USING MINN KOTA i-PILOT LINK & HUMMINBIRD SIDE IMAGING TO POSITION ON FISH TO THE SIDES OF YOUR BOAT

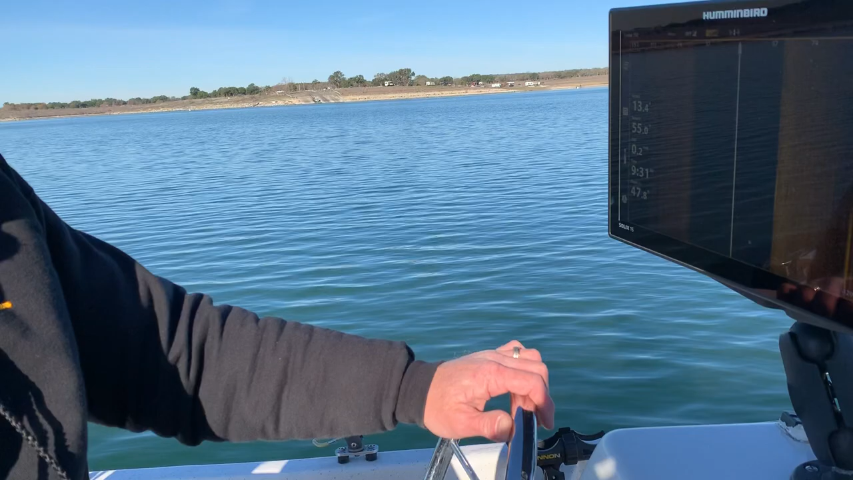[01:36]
Okay, the second component is a Hummingbird sonar unit.
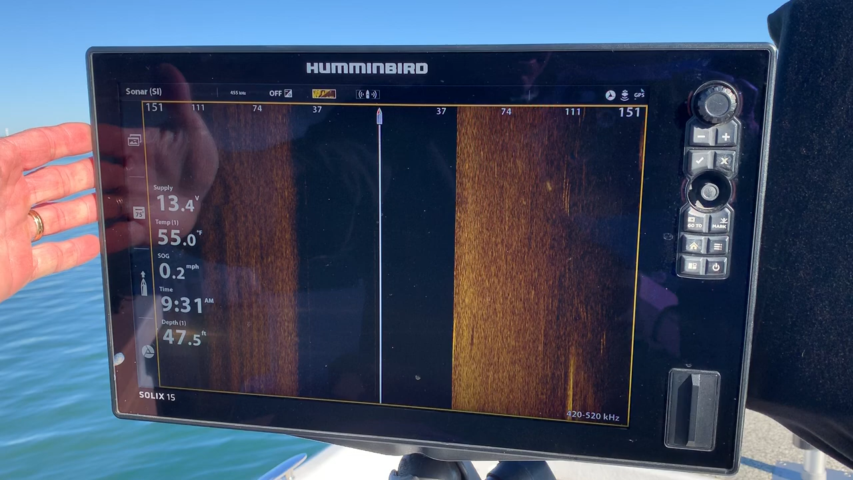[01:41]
On screen: depth 47.5 ft, water 55.0°F, speed 0.2 mph
This is a Solix 15, which is down imaging and side imaging capable. Some of the Helix units are also capable of using the iPilot link system.
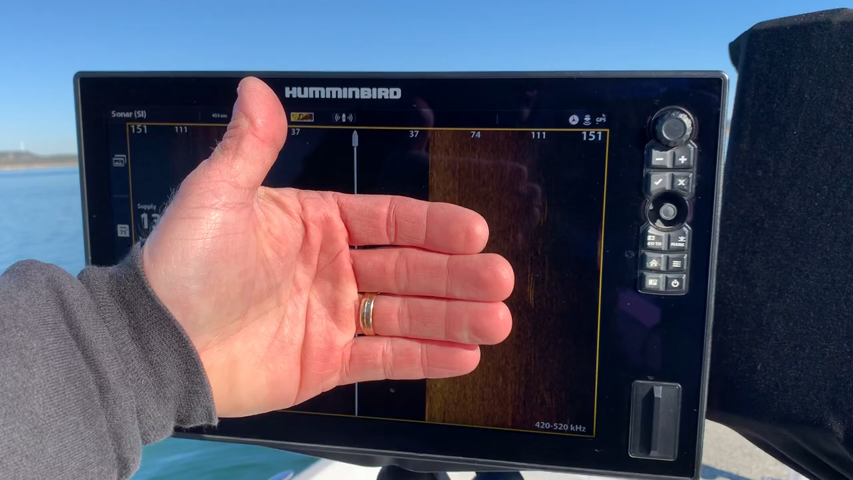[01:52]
The third component in the system is my handheld remote.
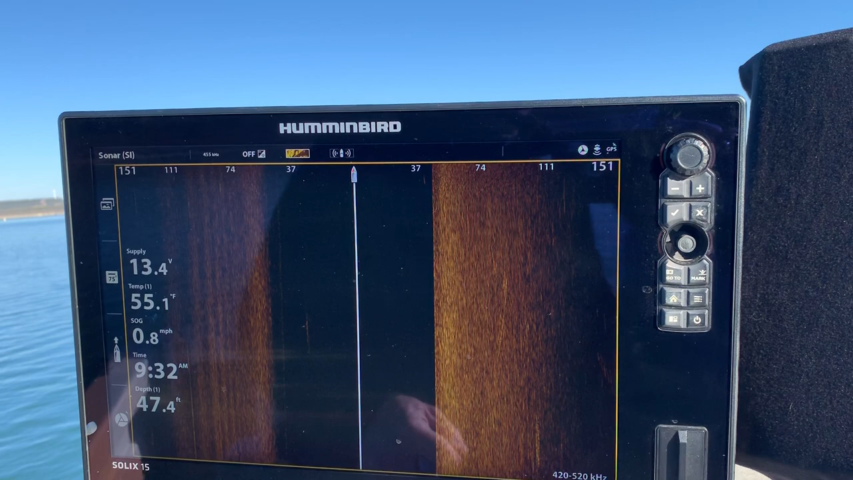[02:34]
On screen: depth 47.4 ft, water 55.1°F, speed 0.8 mph
I'm going to place a cursor
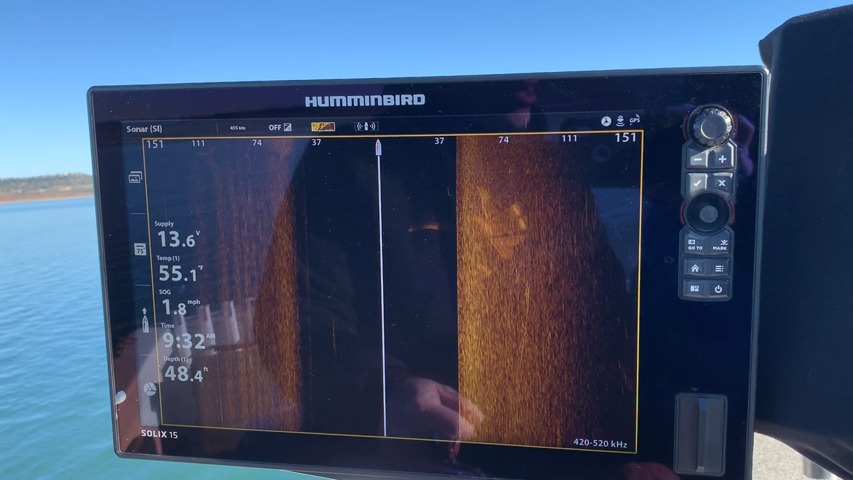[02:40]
On screen: depth 48.4 ft, speed 1.8 mph
on top of that by simply touching the screen.
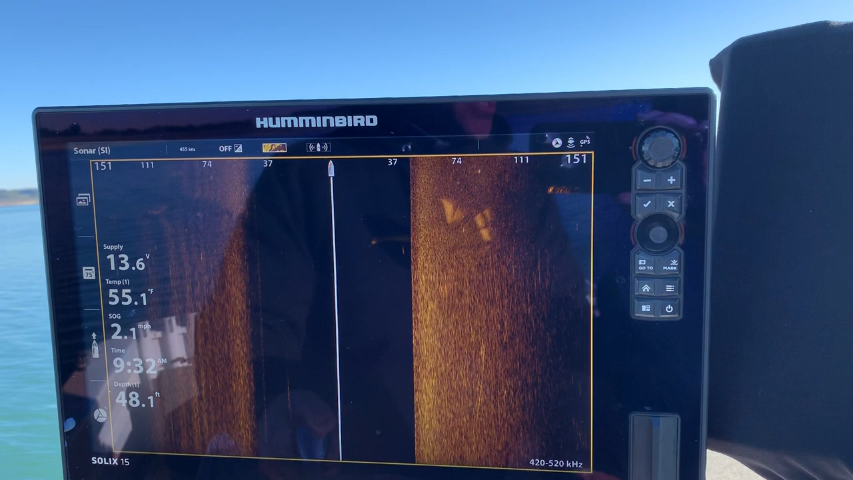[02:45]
On screen: depth 48.1 ft, water 55.1°F, speed 2.1 mph
If you don't have a touch screen then you can use your four arrow keypad to place your cursor on the target.
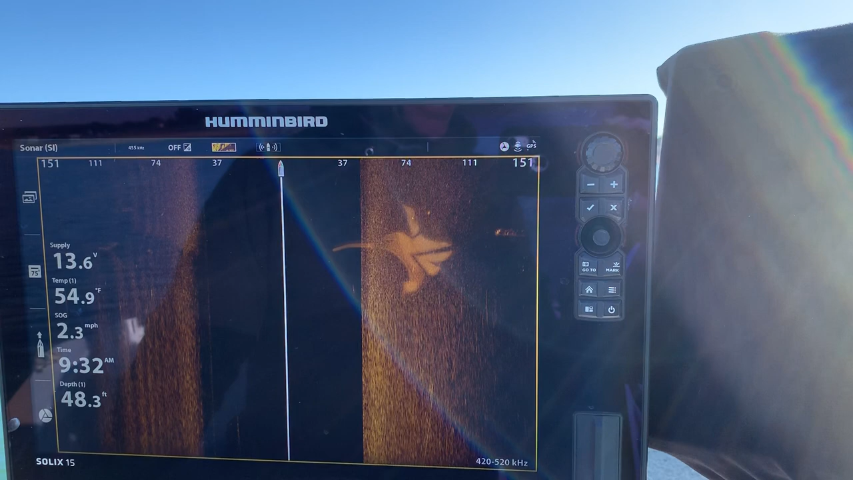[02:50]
On screen: depth 48.3 ft, water 54.9°F, speed 2.3 mph
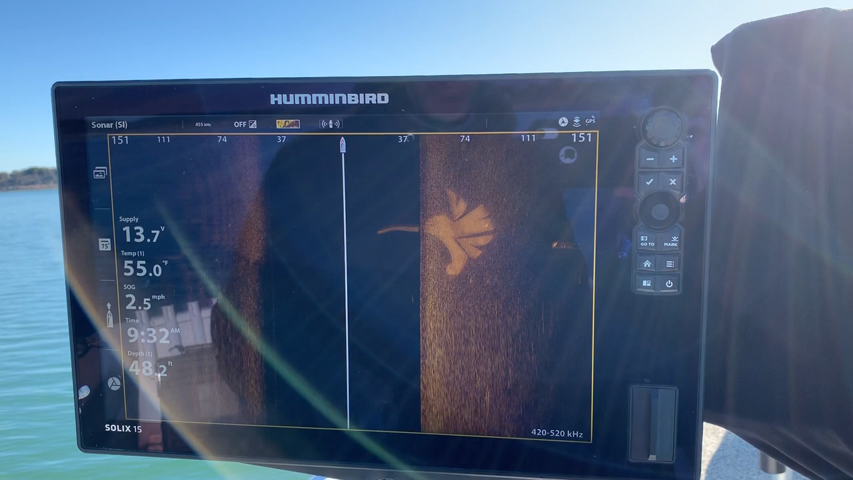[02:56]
On screen: water 55.0°F, speed 2.5 mph
Okay, so this automobile is a 1960s era automobile.
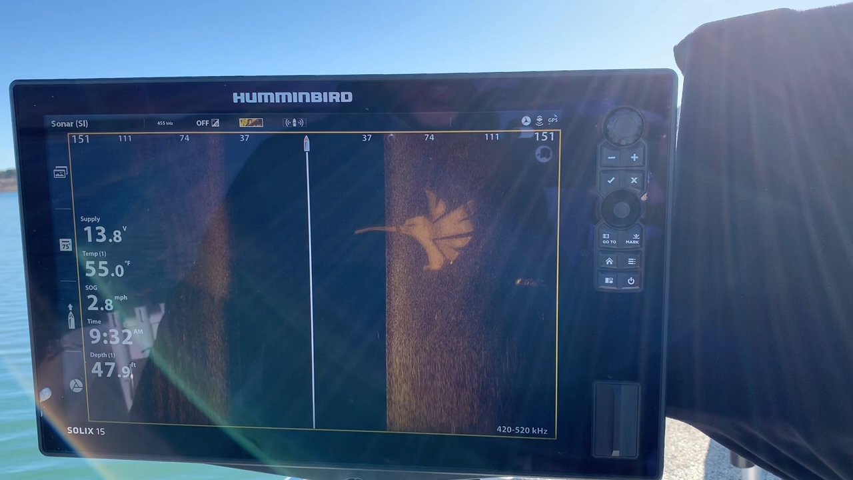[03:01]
On screen: depth 47.9 ft, water 55.0°F, speed 2.8 mph
It has a big trunk, a big hood,
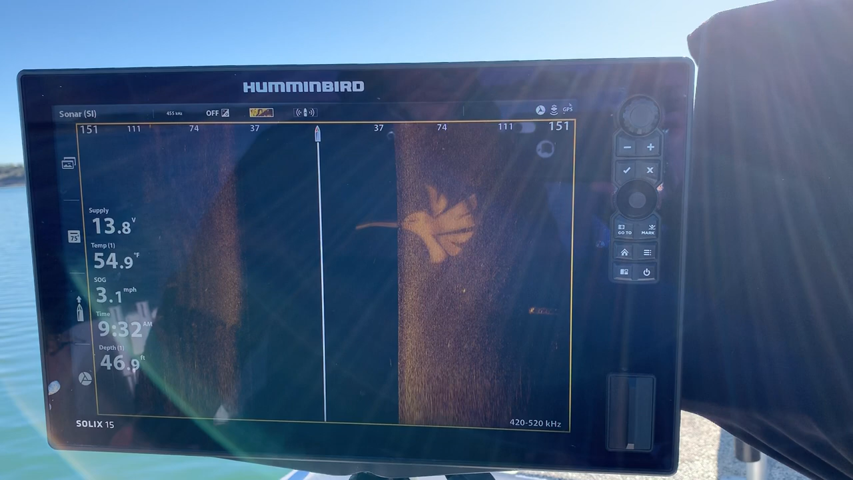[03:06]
On screen: water 54.9°F, speed 3.1 mph
a big passenger compartment and it's going to appear here on the right hand side of my screen.
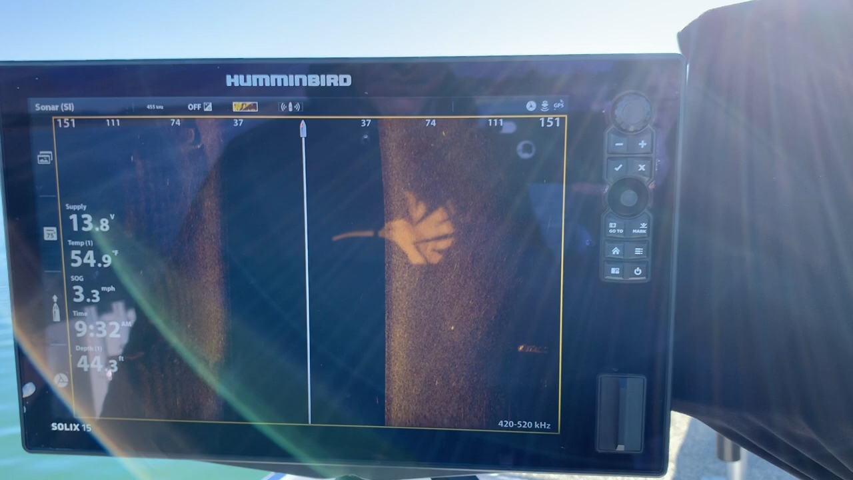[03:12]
On screen: water 54.9°F, speed 3.3 mph
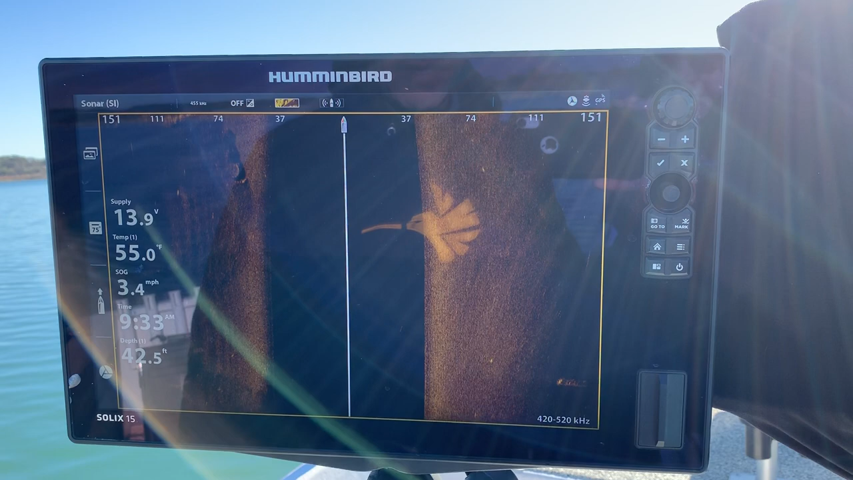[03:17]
On screen: depth 42.5 ft, water 55.0°F, speed 3.4 mph
Okay, there it is the automobile.
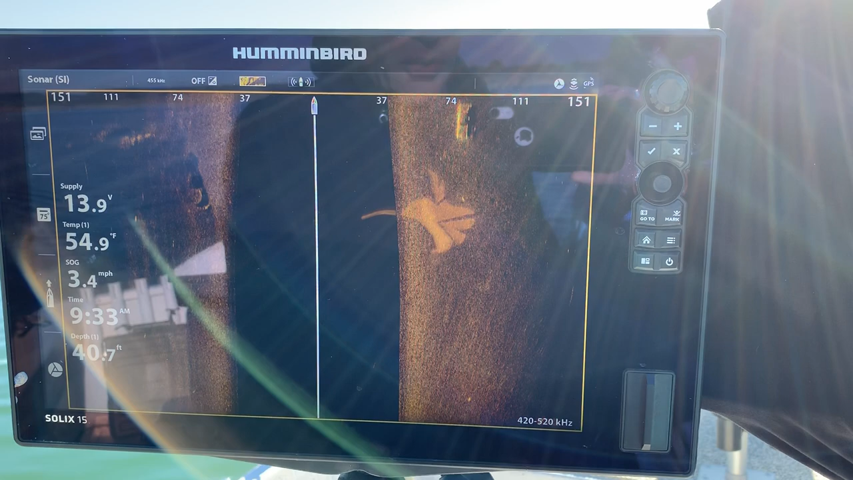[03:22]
On screen: depth 40.7 ft, water 54.9°F, speed 3.4 mph
Now I'm intentionally going to go several yards beyond it.
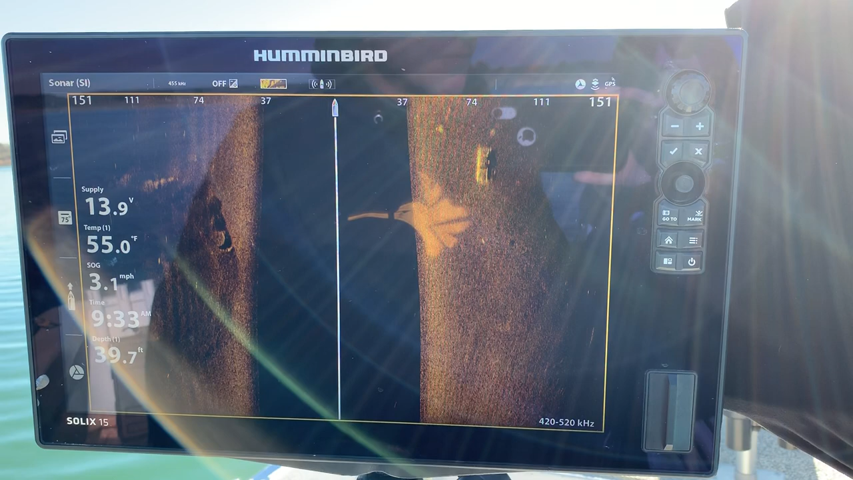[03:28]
On screen: depth 39.7 ft, speed 3.1 mph
Okay, so this entire time you see it moving towards the bottom of the screen I've had the boat in forward gear.
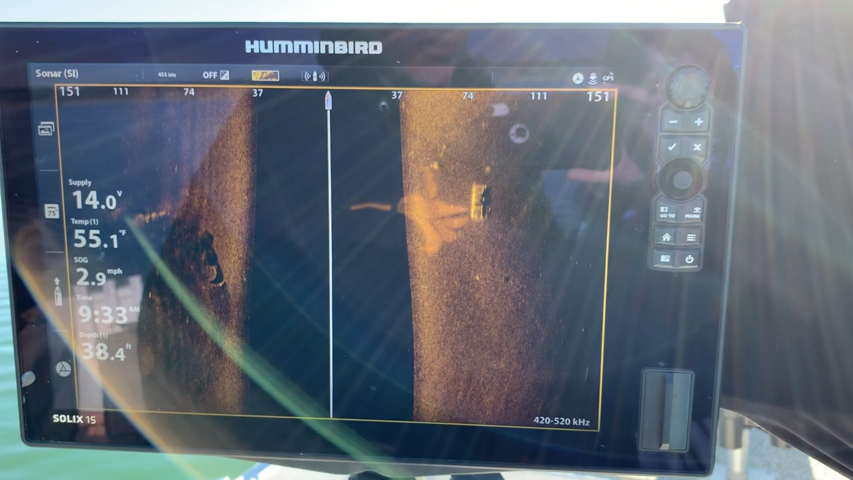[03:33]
On screen: depth 38.4 ft, speed 2.9 mph
Now I'm going to do my initial cursor
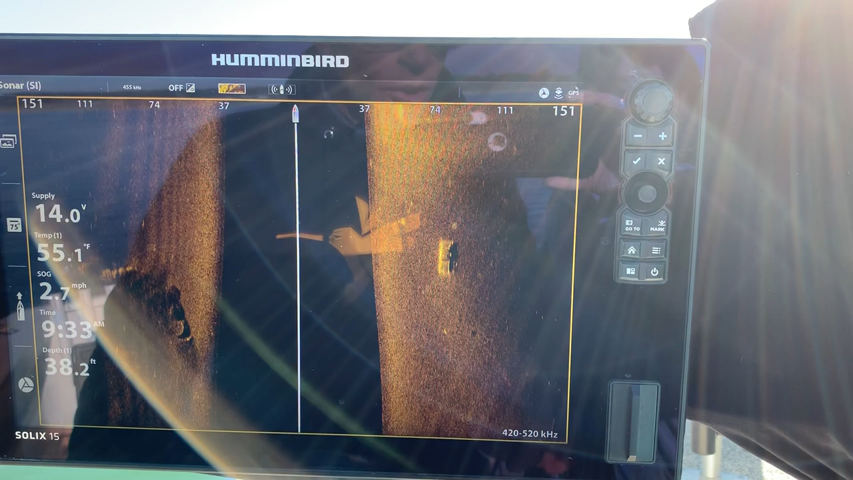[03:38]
On screen: depth 38.2 ft, water 55.1°F, speed 2.7 mph
placement by hand and I intentionally missed a little bit.
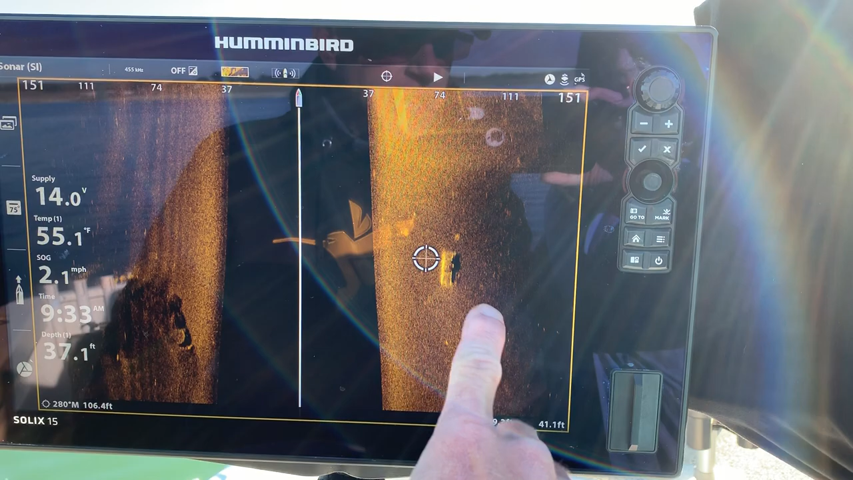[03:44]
On screen: depth 37.1 ft, water 55.1°F, speed 2.1 mph
I included some inaccuracy so I can show you how to fine tune this.
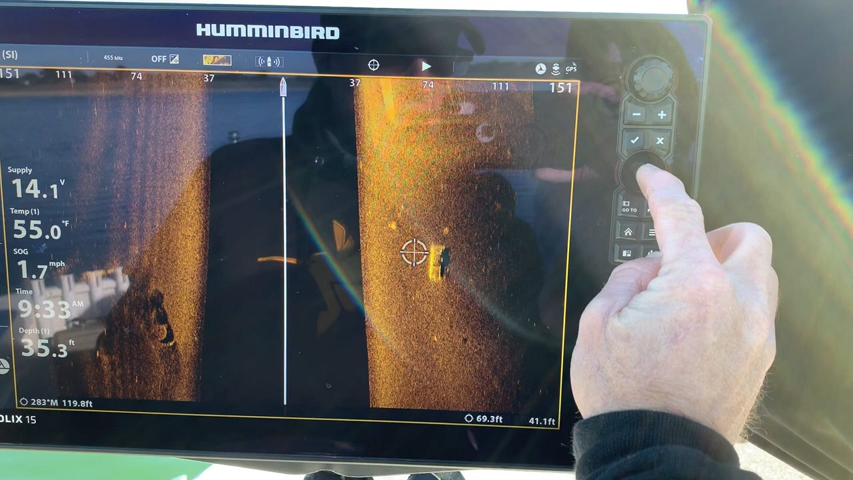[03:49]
On screen: depth 35.3 ft, water 55.0°F, speed 1.7 mph
I can use my joystick to move that slightly right, downward,